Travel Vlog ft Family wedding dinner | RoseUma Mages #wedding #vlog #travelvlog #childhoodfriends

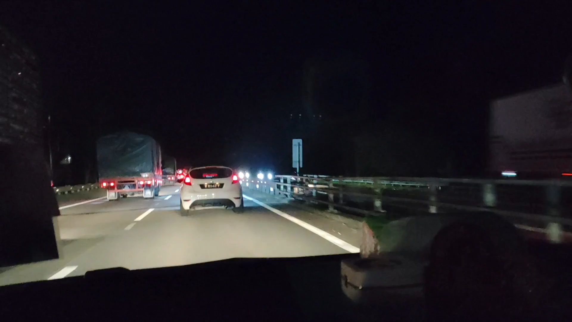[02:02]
ரொம்ப லேட் ஆகுது. எத்தனை மணிக்கு தான் போய் சேர போகிறோம் தெரில.
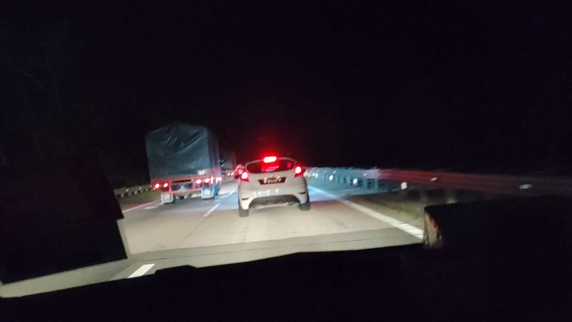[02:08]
பின்னங்களை பாருங்கள், பக்கத்துலலாம் எல்லாம் ஸ்லோவாக தான் போய்கிட்டு இருக்கு.
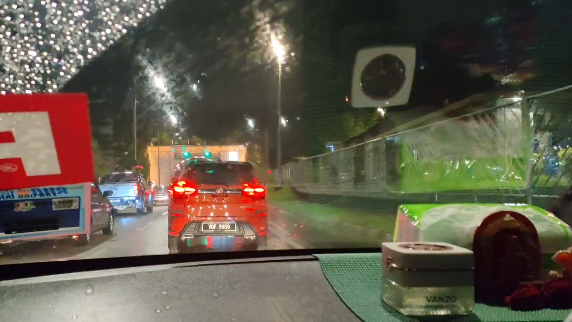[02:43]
இன்றைக்கி வந்து நான் மலையோட ராத்திரி நேரத்தில் எடுத்திருக்கேன். பாருங்கள், தென்னல் கிட்ட வந்துருச்சு பாருங்கள்.
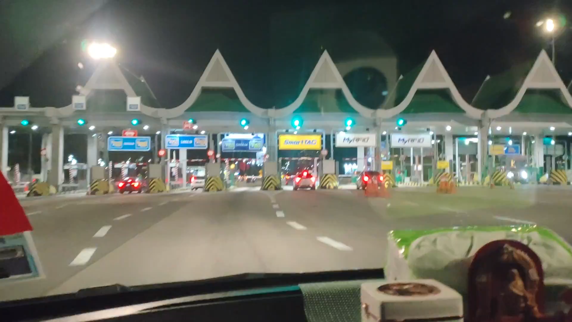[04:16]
எவ்வளோ தூரம், என்ன மாதிரி மழை வேற, என்ன மாதிரி ஜாம், எல்லாம் தாண்டி வந்தாச்சு.